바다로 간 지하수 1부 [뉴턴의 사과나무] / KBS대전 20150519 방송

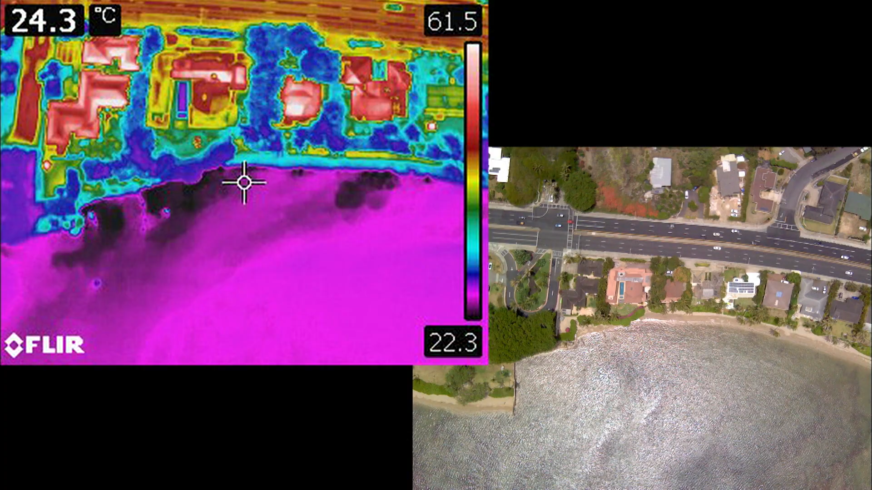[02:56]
On screen: spot 24.3°C
검게 보이는 부분이 지하수가 나오는 구간입니다.
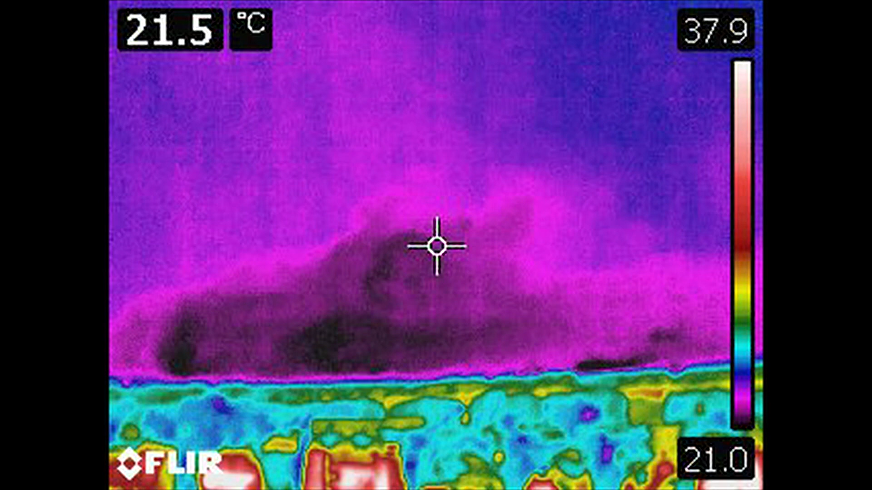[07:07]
On screen: spot 21.5°C
OK. This is the plume discharge area.